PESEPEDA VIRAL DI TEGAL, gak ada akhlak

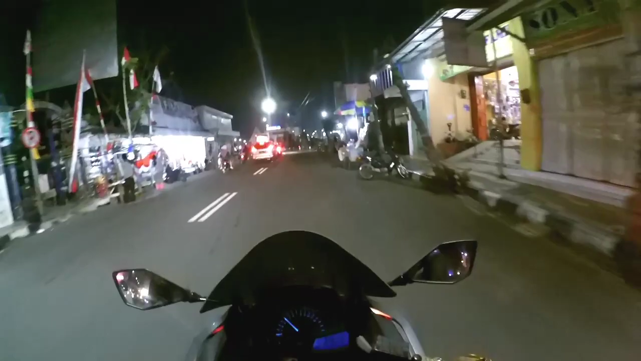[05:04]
yang pakai masker anjir rame banget cuy lalu cota tegal ya tegal rame banget coy anjay macet tuh gimana nih cuy
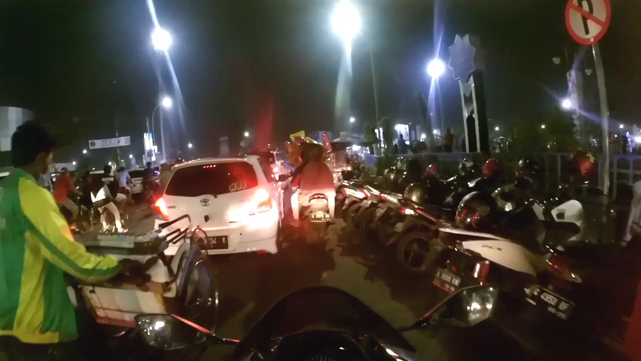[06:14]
rame banget eh oh apa sepeda gitu aduh kalau nggak matuh hidup lalu lintas ngapain anjir
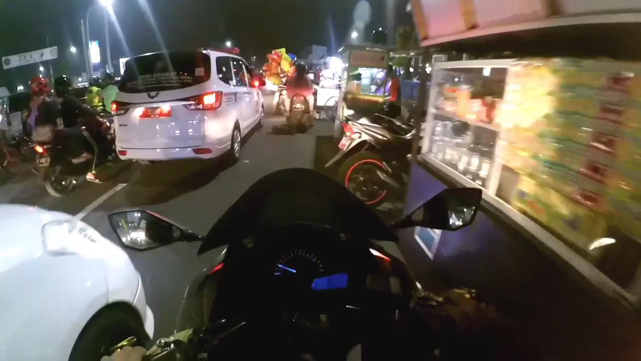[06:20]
gitu tetap tak tertipin dong
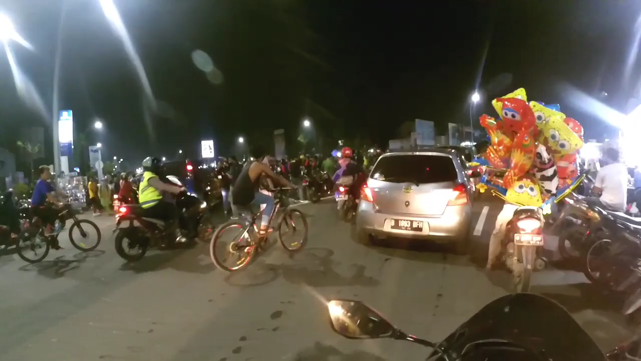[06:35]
wih rame banget eh tanah yang maha esa lagi baca-baca sila cuy ternyata rame banget itu